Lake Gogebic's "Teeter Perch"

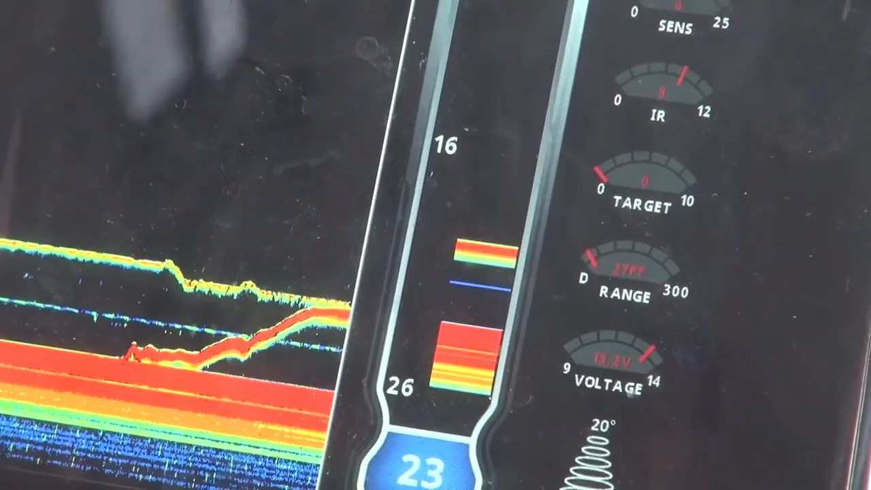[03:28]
Oh, there's one. Man, I tell you what.
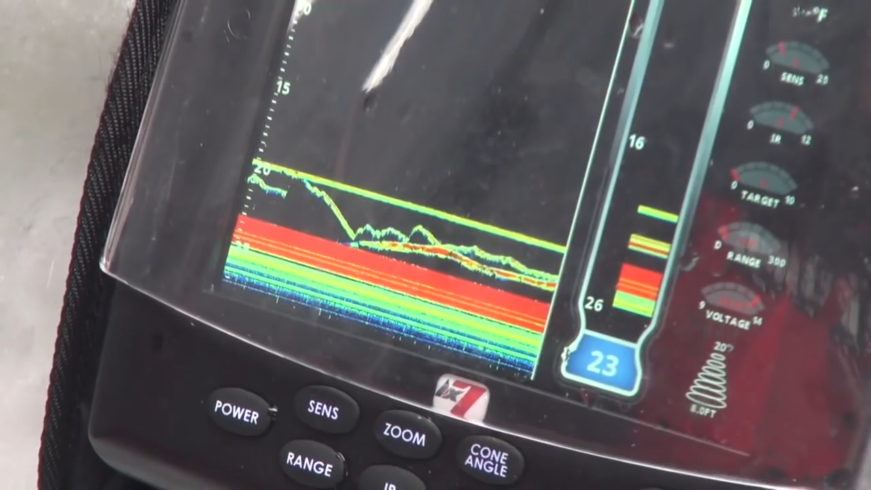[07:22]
Let's see here. He's right on it right now. That is awesome.
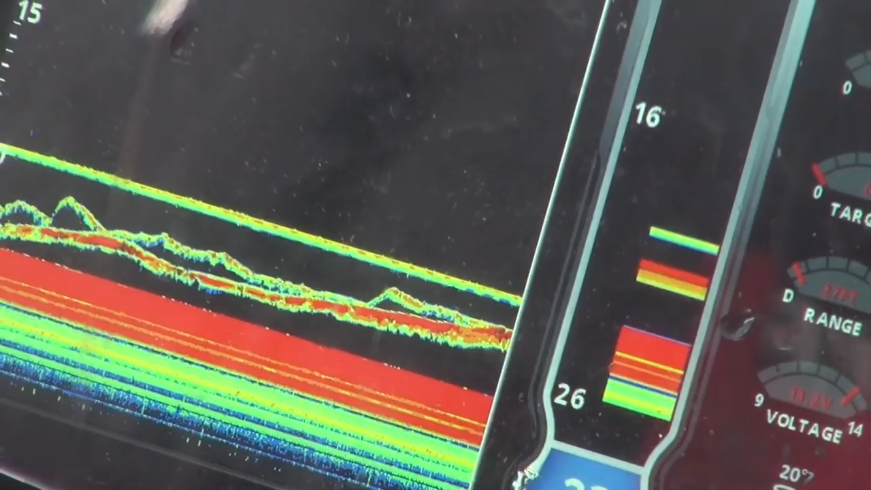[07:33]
There we go. Whoa, this is a big one. Oh my goodness. Let's get this other dead stick out of the way. This is, whoo!